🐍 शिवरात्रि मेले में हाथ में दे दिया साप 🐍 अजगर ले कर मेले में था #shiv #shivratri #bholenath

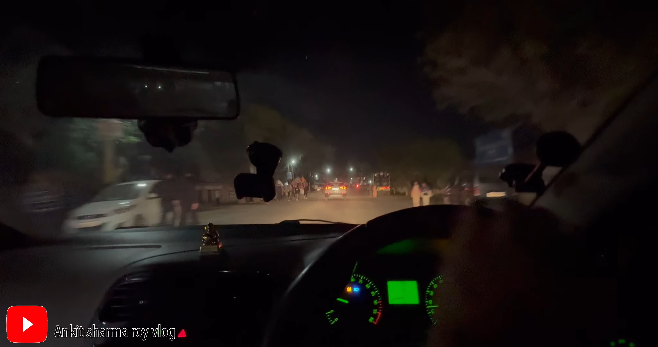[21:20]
देखो यही ट्रैक्टर लगा गए हैं, ये खड़े कुछ कावर वाले लोग।
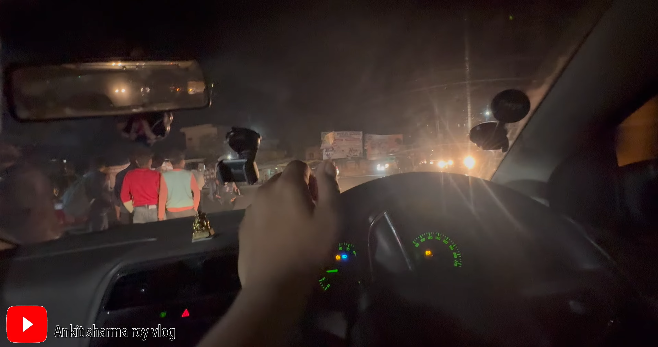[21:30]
गाइस अपन को चाहिए थे बेर, एक्चुअली दो तीन फल बताए थे, बाकी तो सारे ले लिए।
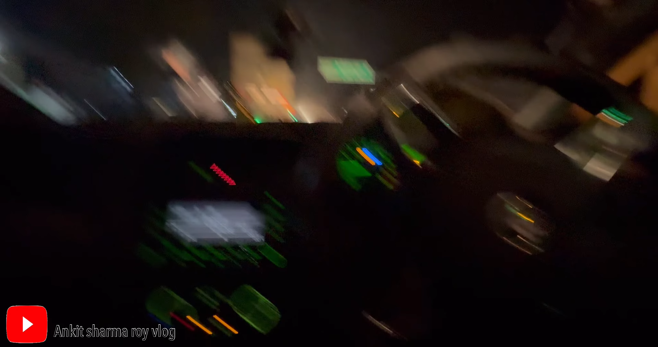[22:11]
बेर है क्या, बेर नहीं, बेर है नहीं, देखते हैं भाई कहाँ मिलते हैं।
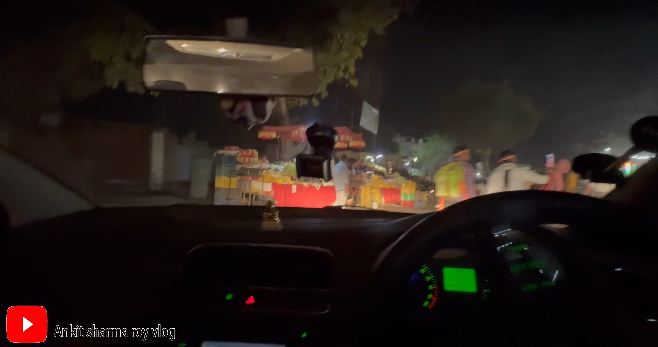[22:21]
भाई साहब ये दो तीन दुकान हो रहे हैं फल की, यहाँ ट्राई करता हूँ अगर मिल जाए तो।
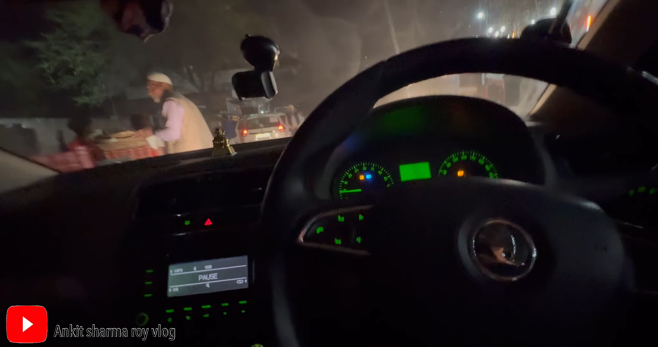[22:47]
बेर तो इन पे भी नहीं है, इन पे भी, इन पे तो, इन पे नहीं है, पूछो।
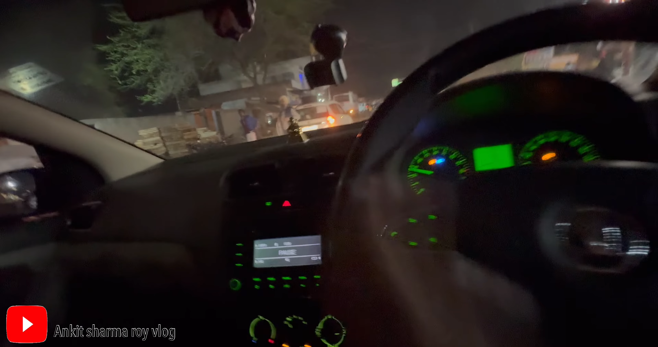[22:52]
अंगा जी बेर है क्या, नहीं है, ओके। गाइस फाइनली बेर नहीं मिल रहा है, मजबूरी है मेरी, मेरे हाथ में कुछ भी नहीं है।
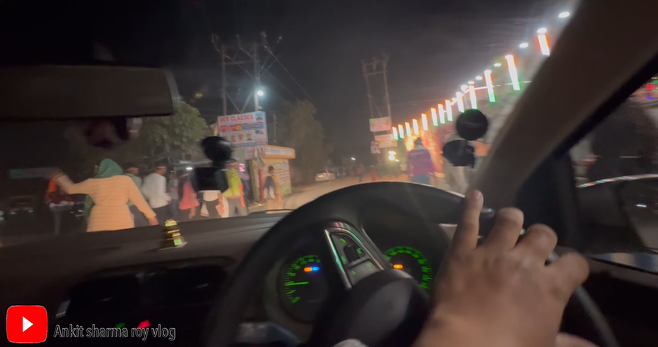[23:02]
अब सुबह मॉर्निंग में मुझे ही भागना पड़ेगा सुबह जल्दी, दे दो भैया कोई बेर, दे दो कोई बेर ही दे दो भैया।